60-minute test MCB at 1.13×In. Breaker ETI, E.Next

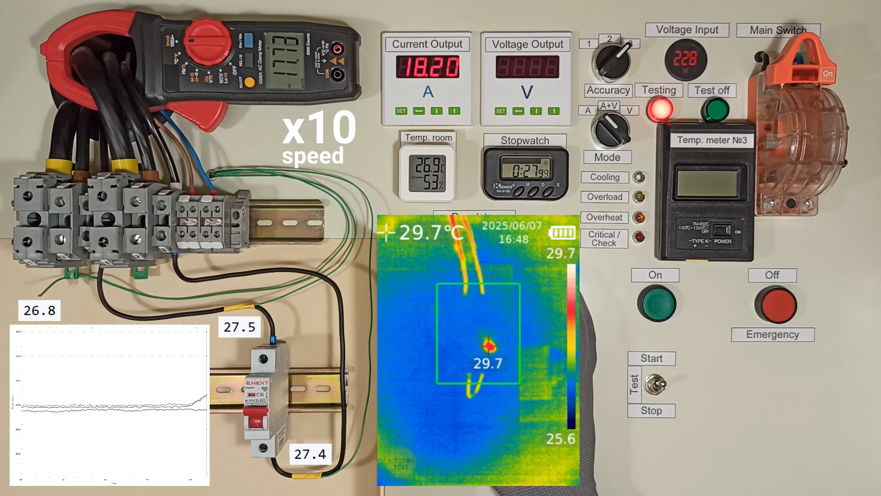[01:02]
On screen: spot 29.7°C
This breaker heats up very quickly. I wonder if that's normal?